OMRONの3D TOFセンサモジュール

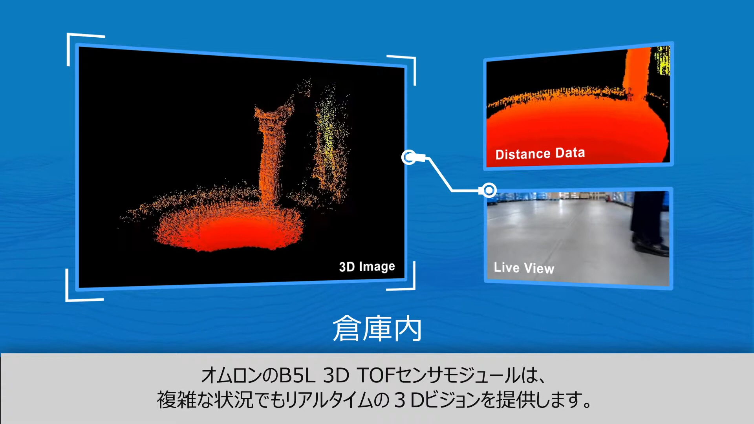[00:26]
Omron's B5L 3D time-of-flight sensor module offers real-time 3D vision, even in the most difficult conditions.
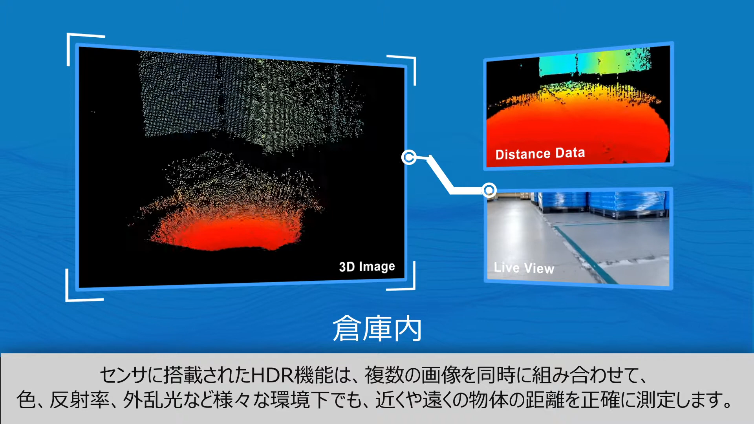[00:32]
Whether operating in open or closed environments, the sensor's HDR function combines multiple exposures simultaneously to ensure accurate measurement of near and far objects,
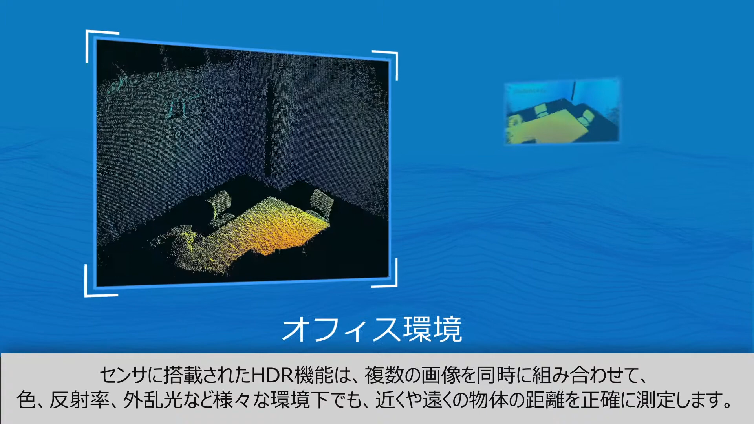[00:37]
regardless of color, reflectivity, ambient light, or other conditions.
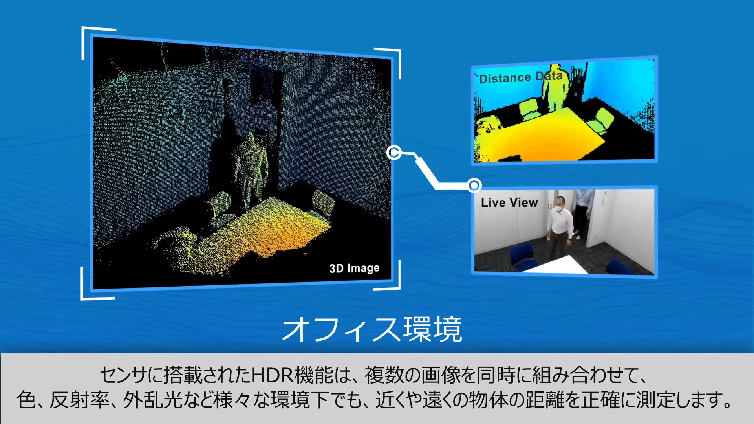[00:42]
The module provides wide-angle view detection and high reliability sensing for use in any AMR applications,
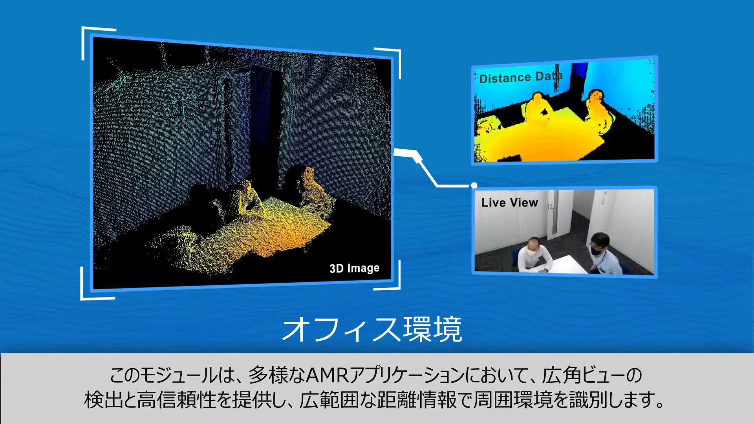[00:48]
using extensive distance information to identify its peripheral environment.
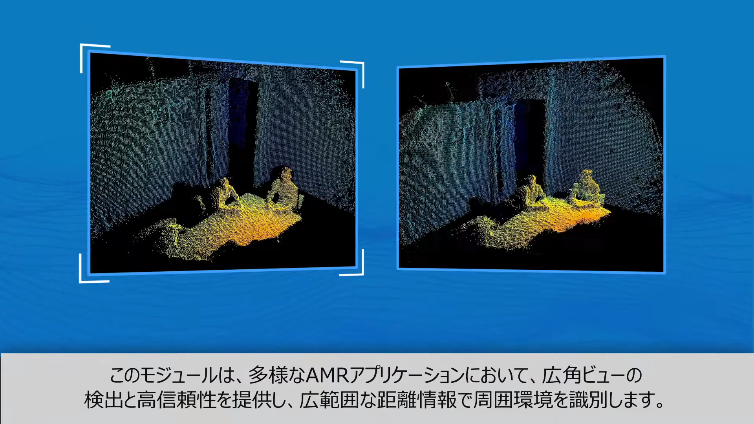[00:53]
The B5L also offers built-in edge noise reduction that minimizes noise and false detections.
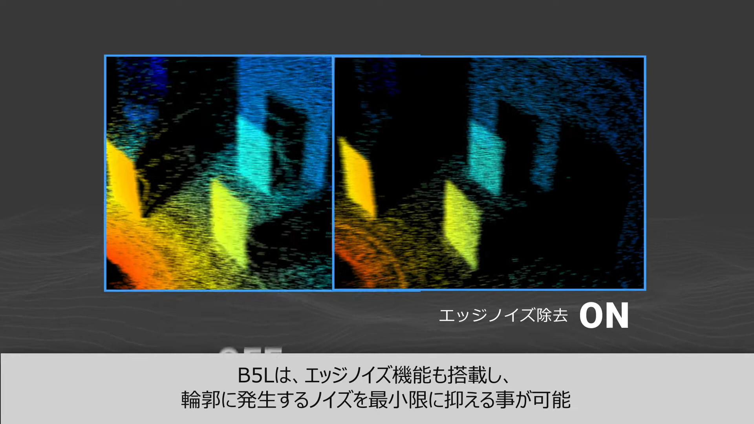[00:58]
The B5L time-of-flight sensor offers high precision in all environments,
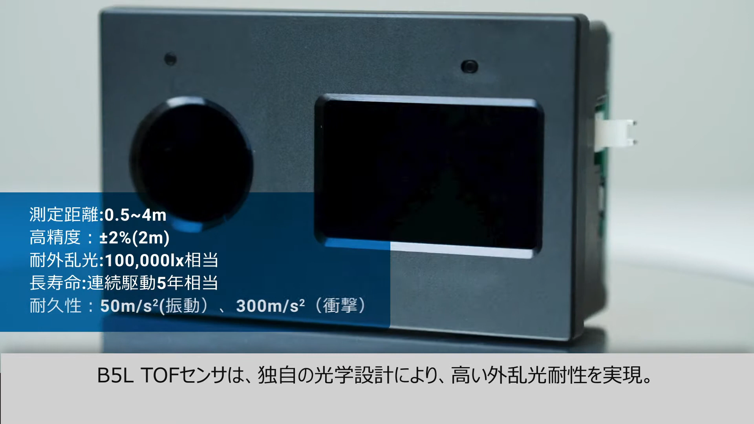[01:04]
with optimized optical design to provide ambient light immunity for accurate measurements, even in direct sunlight. The sensor ensures high vibration and impact resistance, and it has a thermally enhanced design for long life while in continuous operation.
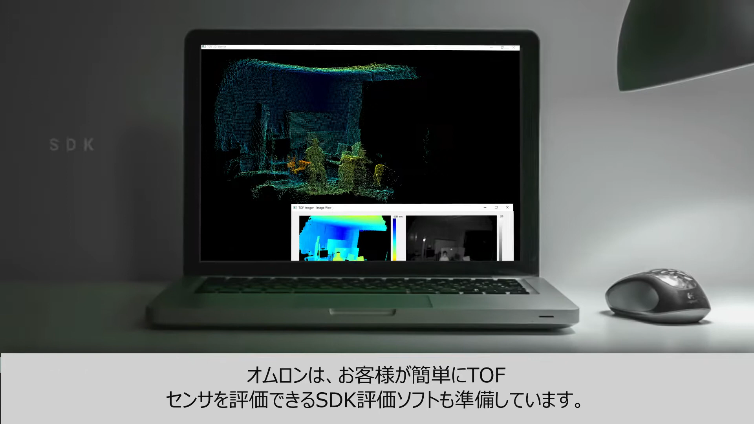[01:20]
Omron offers an SDK evaluation application available for customers to evaluate the time-of-flight sensor,